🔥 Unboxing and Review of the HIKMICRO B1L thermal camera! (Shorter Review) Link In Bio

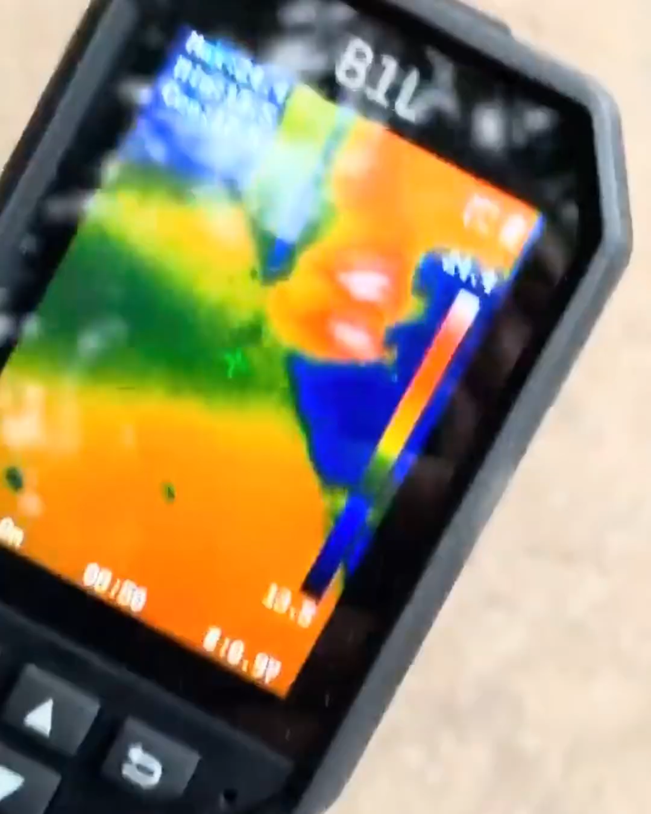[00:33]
locate the path of radiant supply and return lines outside four-inch lines
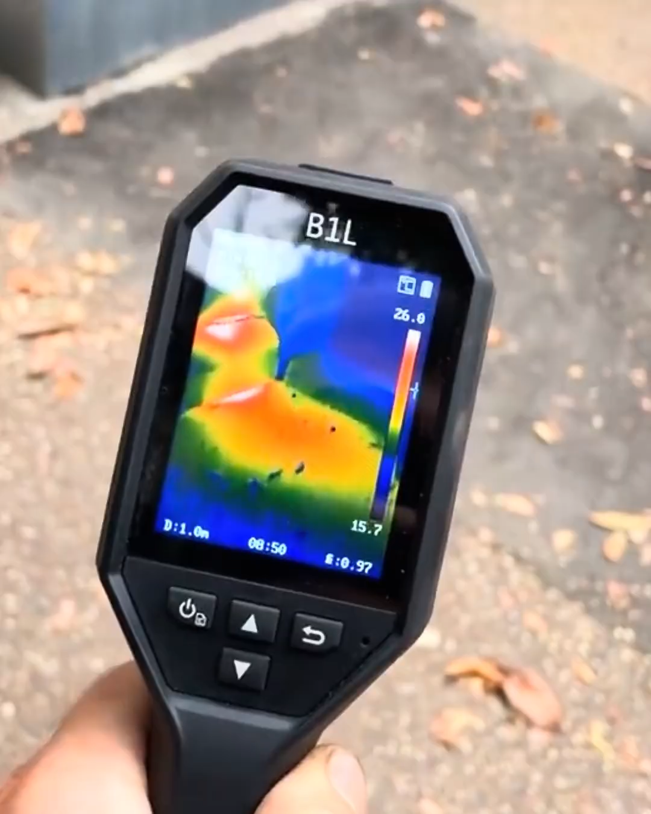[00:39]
today we're looking at the HIC micro B1L
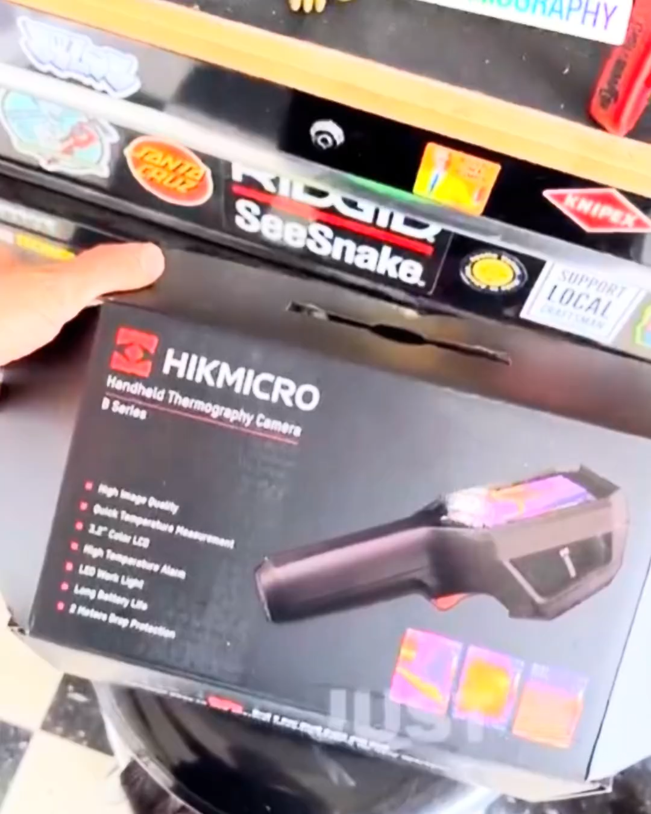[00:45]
a budget-friendly thermal camera that's great for HVAC electrical and general diagnostics
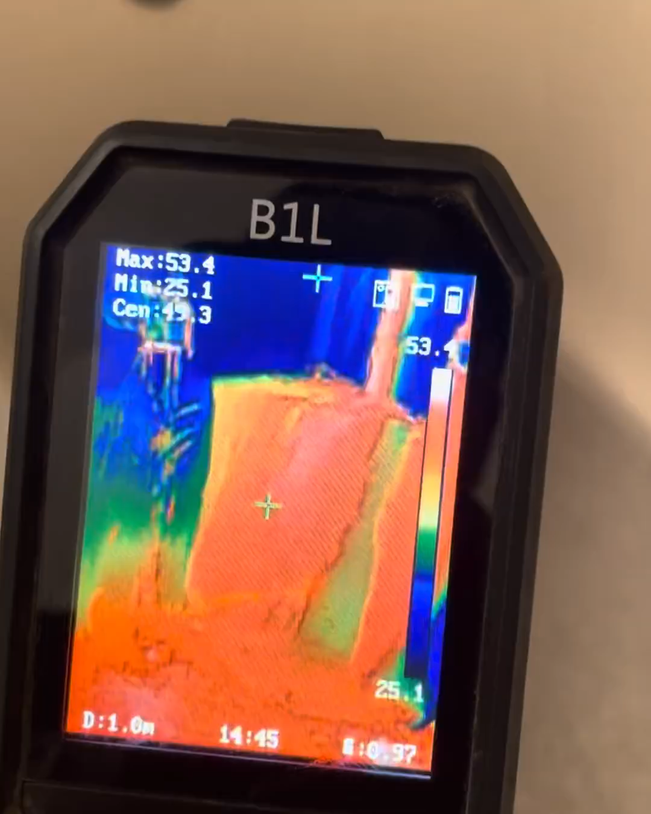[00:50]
160 by 120
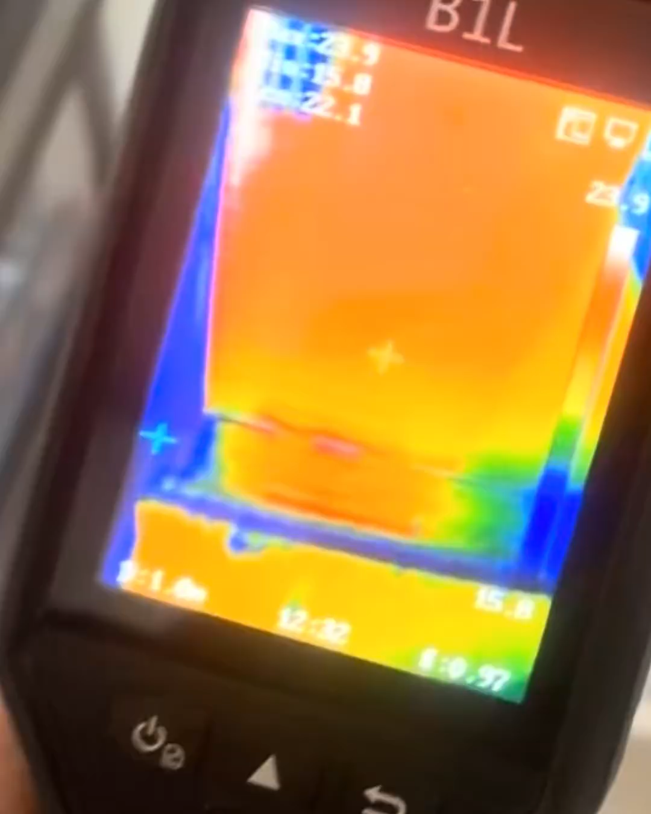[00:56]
resolution 3.2 inch LCD screen Wi-Fi image sharing
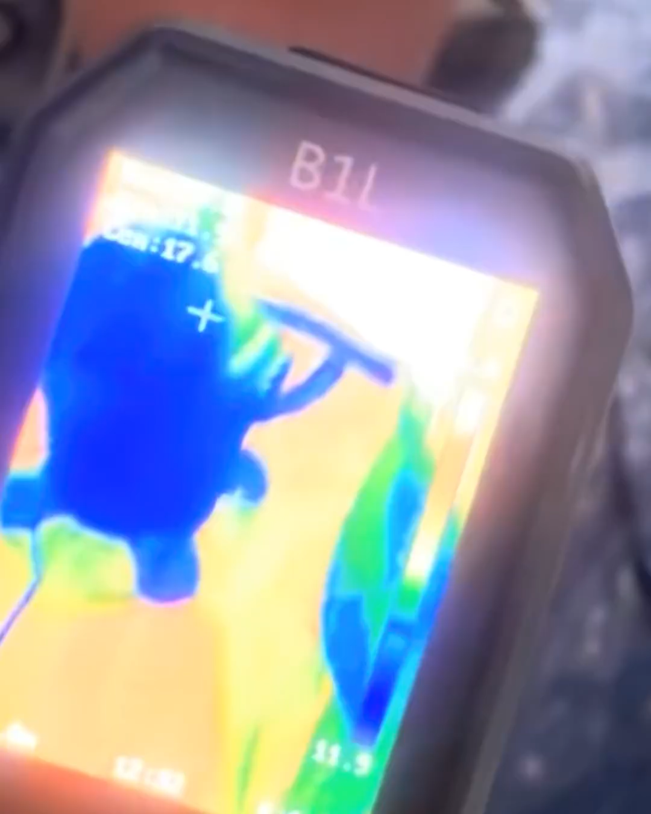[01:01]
minus four degrees Fahrenheit to 1022 degrees Fahrenheit temperature range
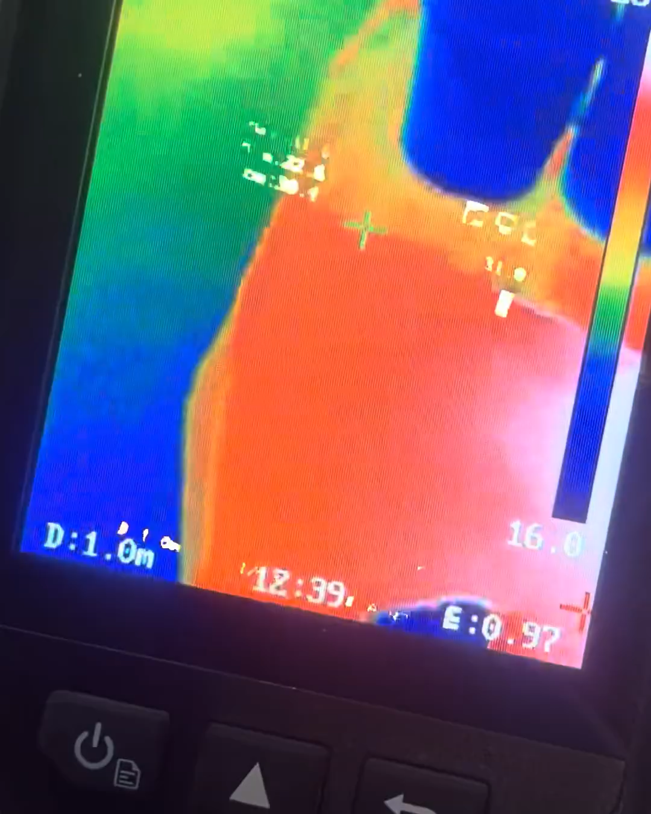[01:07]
and up to eight hours battery life perfect
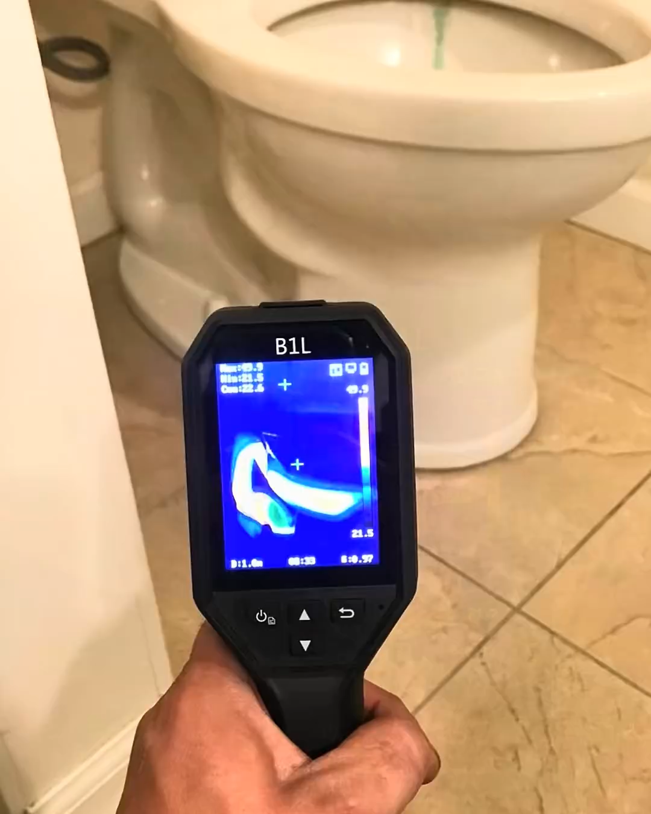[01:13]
for HVAC system checks finding hot wires or loose connections